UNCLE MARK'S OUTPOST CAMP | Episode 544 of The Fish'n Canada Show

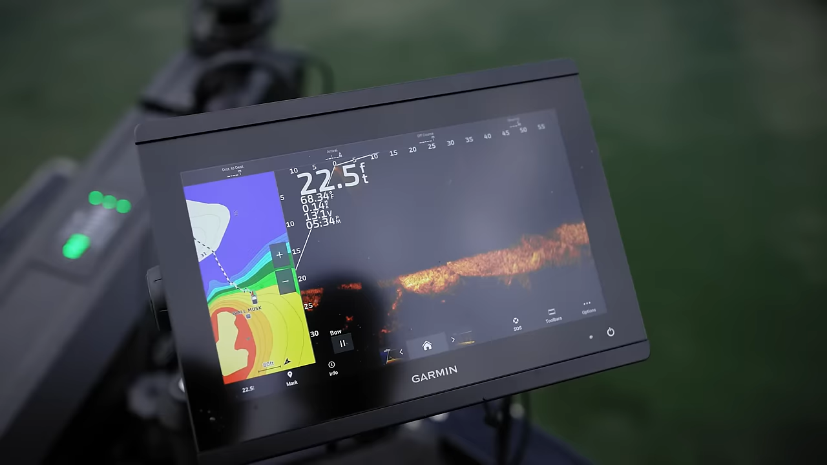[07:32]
On screen: depth 22.5 ft
electronics to put us in the right zone but
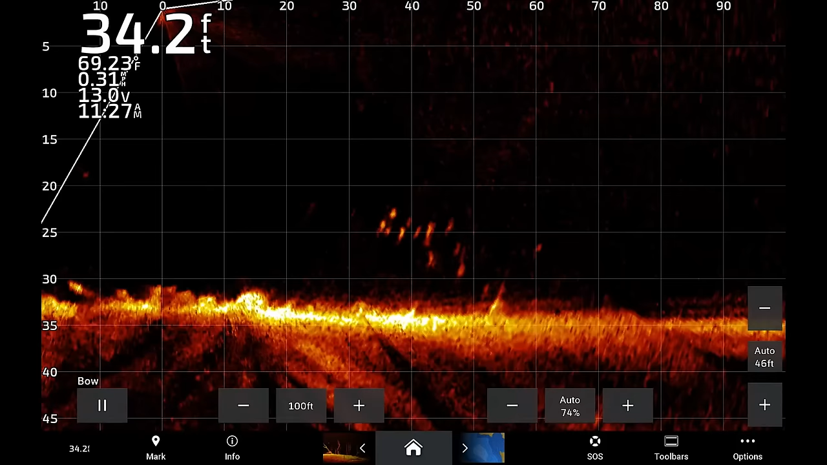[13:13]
On screen: depth 34.2 ft, water 69.23°F
our fish finder was showing us way more inactive fish than feeders it was also showing us some odd signals on the bottom that intrigued us